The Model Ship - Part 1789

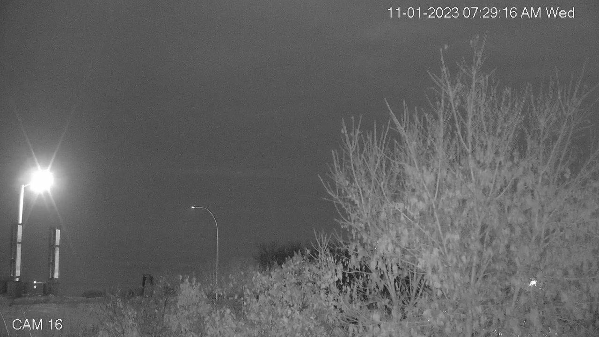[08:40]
Well, Don and Bridget came by this morning just before 7:30. A little later in the morning, I noticed there was a machine came over the bridge and cleared the snow. So, yeah, maybe their walking will be a little bit easier tomorrow. Now, I'm assuming it came over the bridge, because when I saw it, it was working around on this end of it. So, I mean, why not clear the bridge, right? On the other hand, where's it going to scrape the snow to? Onto the cars that are passing underneath? So, I don't know. Anyway...